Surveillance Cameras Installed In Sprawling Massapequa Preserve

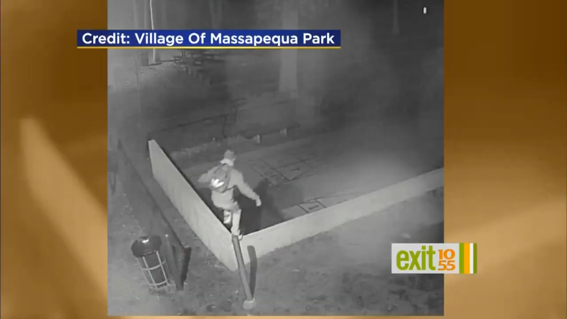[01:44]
Cameras placed in the village portion of the preserve recently helped nab this man who spray painted swastikas inside.